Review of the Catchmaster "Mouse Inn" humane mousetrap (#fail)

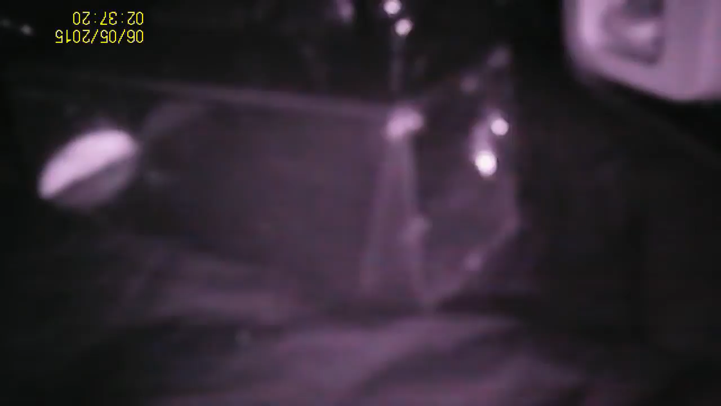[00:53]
so I set up a night-vision camera to see what went on. The half-oval shape you see there on the left is sweet-smelling marshmallow chocolate right at the back of the trap.
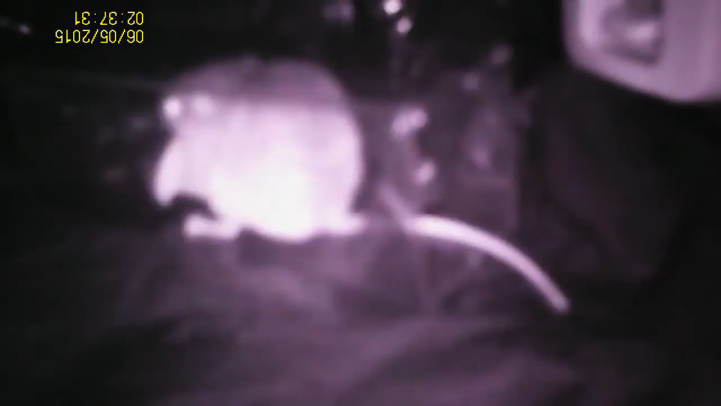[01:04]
The mouse does indeed come to take the bait and find itself trapped. However, mice have claws,
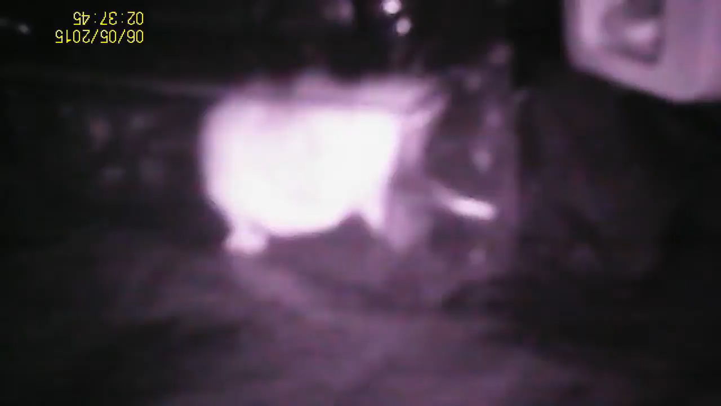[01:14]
and this one didn't take long to work out that it had to lift the door inwards. The company would probably argue at this point that I should have used the bait, but for this to work, the mouse has to want the pill, not happening, and wait around to eat the pill,
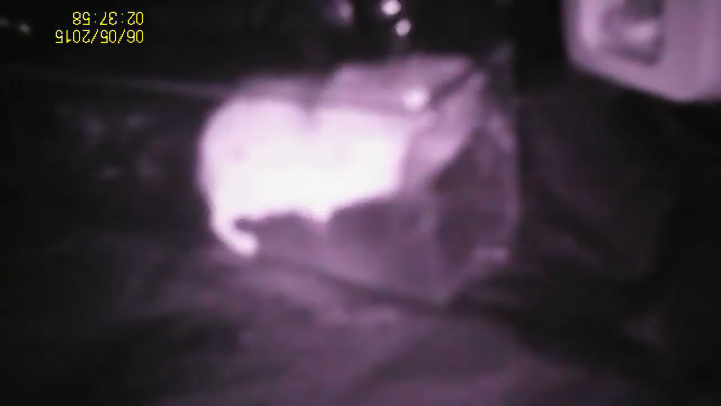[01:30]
not happening, and the drowsy effect has to be strong enough to make the mouse forget how to open the flap.
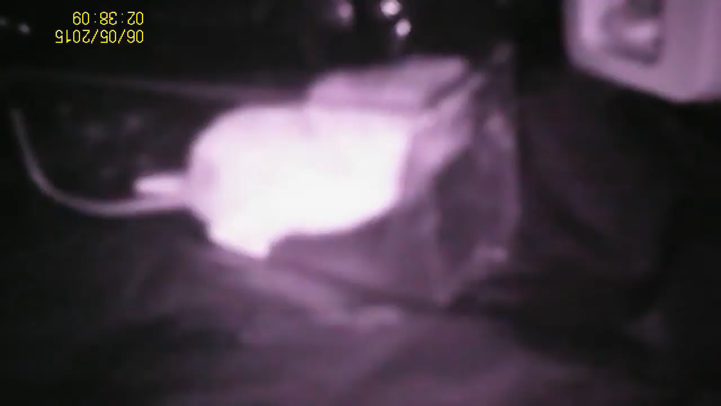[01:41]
That's a lot of hope and not much result, so sorry to the cute design, but this one is a fail.
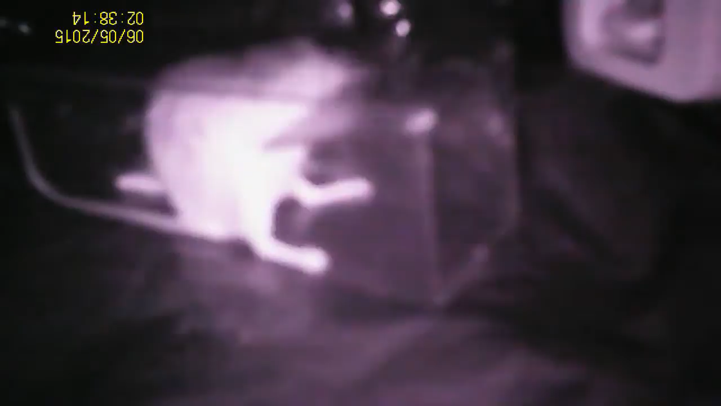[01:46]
At first he's so happy to be out that he leaves the chocolate behind.
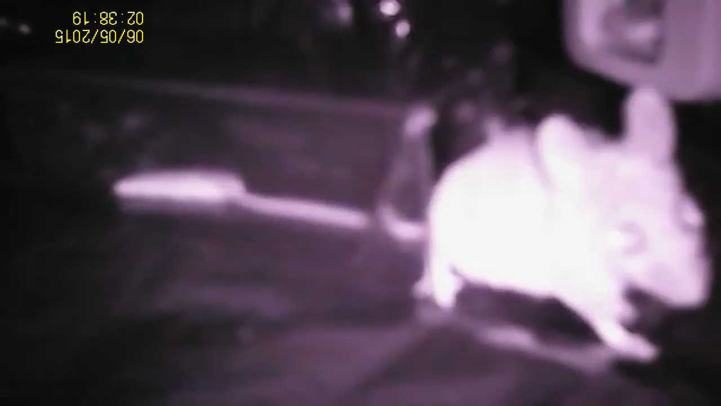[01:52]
I guess it's pretty hard to open that door with the chocolate in your mouth.
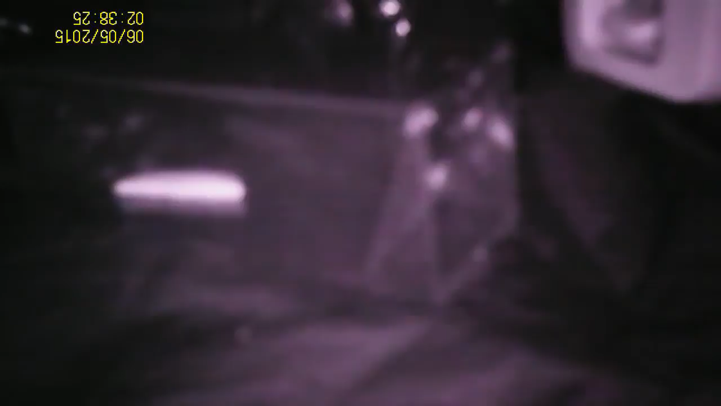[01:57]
He comes back, perhaps chickening out because he remembers being trapped before,
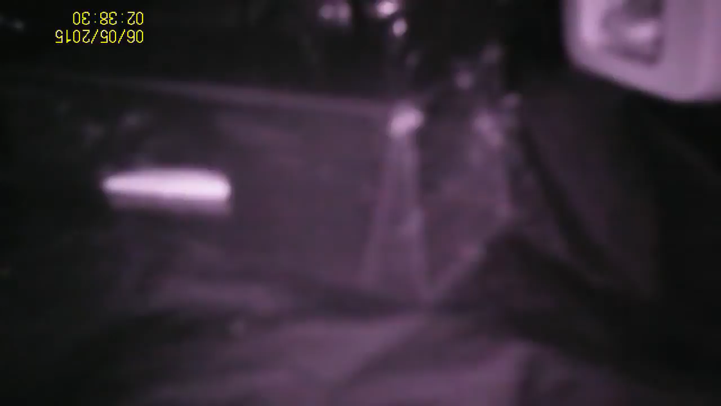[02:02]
but a little later his hunger gets the better off him, and he has another go. Mouse in? Nope.